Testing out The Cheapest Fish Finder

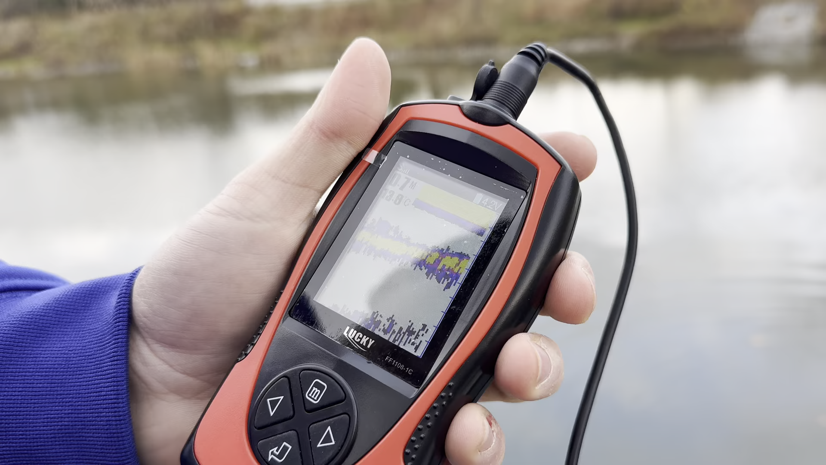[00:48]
all right so we got it in the water there as you can see it's it's working um it's a little windy but uh
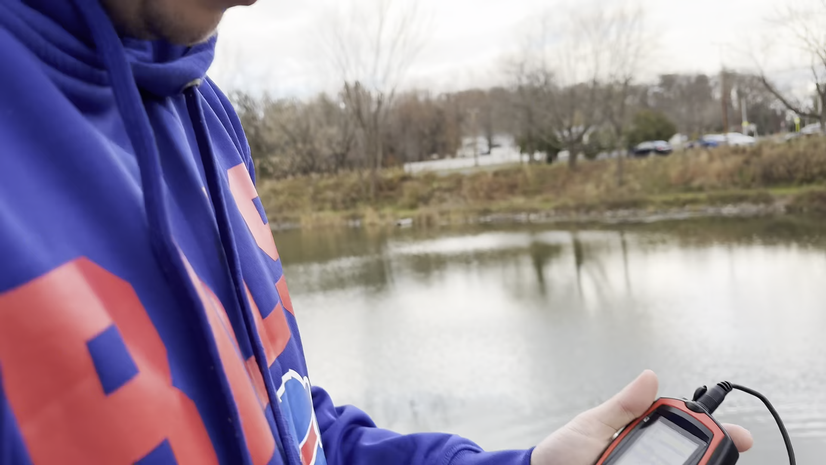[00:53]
what you can do is i'm going to have to switch the uh oh there we go got in sonar flasher right there that's going to be the bottom that's going to be the top
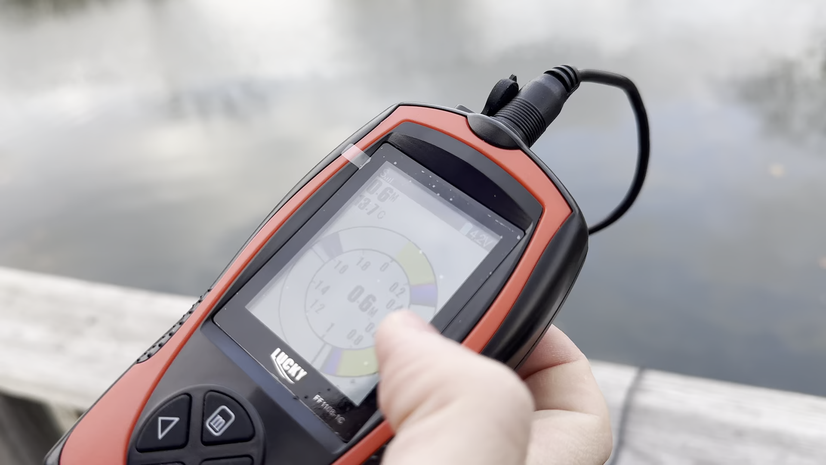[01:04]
so as you can see it's working there actually might be a fish down there let's see
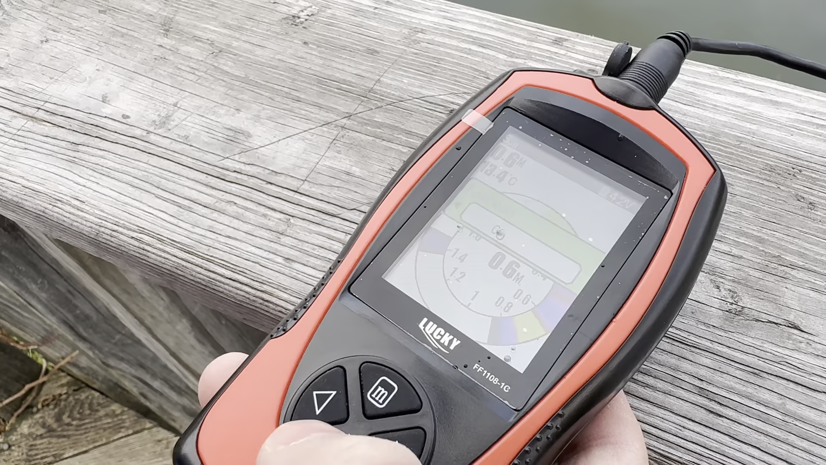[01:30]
as you can see it's a little windy out here so it's not ideal for this conditions um it's more more or less probably would work more if you're on a boat um or you're ice